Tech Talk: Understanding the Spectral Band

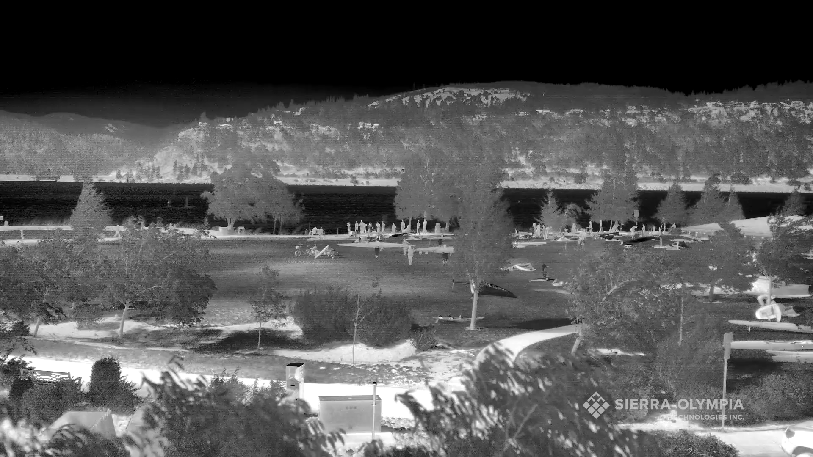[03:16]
and from there it can go out over ethernet to a computer or a display. It can come out of an HDMI type output directly to a display.